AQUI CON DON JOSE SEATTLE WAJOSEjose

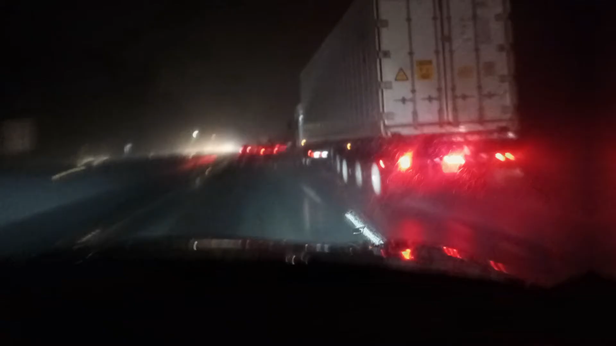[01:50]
It is a United Mayflower. What is it, amigo? Atlas. De la compañía de Atlas. Bueno, vamos a seguir grabando más adelante, amigos. A ver si ahora sí hay oportunidad de mostrarles el puente antes de cruzar ahí a Portland. Dios me los bendiga a todos y cuidado con la lluvia. Hasta pronto.